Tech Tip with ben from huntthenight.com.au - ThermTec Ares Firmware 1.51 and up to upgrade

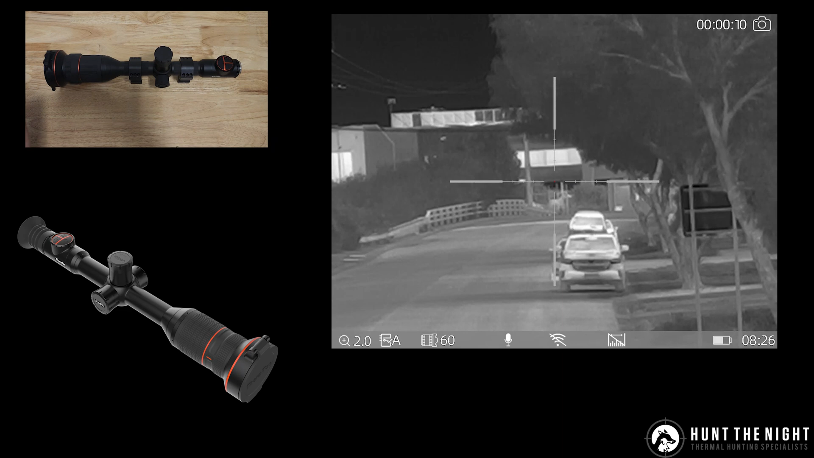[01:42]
One thing it does when you turn it off though it will go to the magnification of the picture and picture was on. Yeah I've had a conversation with them that I don't really like that but it is what it is for the moment.